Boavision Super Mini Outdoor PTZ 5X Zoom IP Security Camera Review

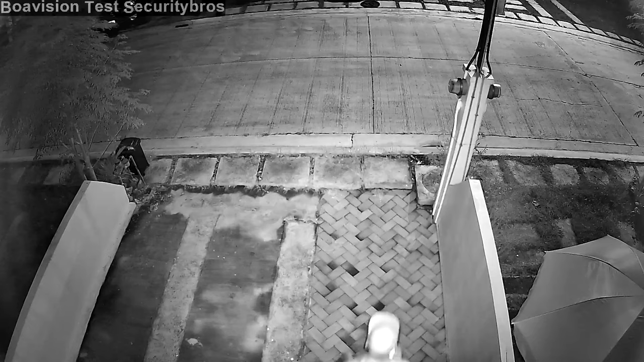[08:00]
This is at night time with normal infrared, but it's not in complete darkness since there is a street light just across the street. And here I turn on the white LEDs, they are really strong and light up the area quite well.